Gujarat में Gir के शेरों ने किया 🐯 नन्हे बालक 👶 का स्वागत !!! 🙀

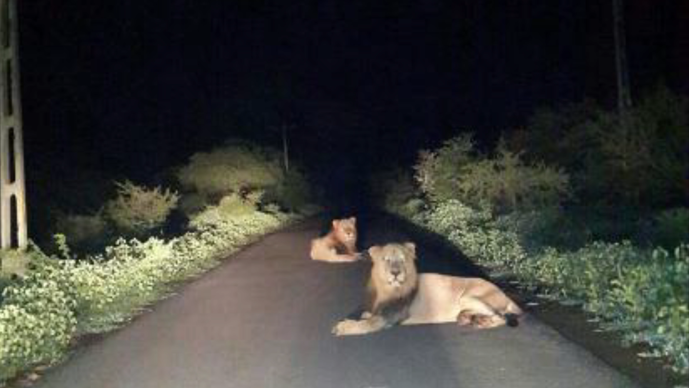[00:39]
کا گھنہ جنگل اور اندھیری رات تھی جب ایمبولنس جنگل سے گزر رہی تھی تب اسے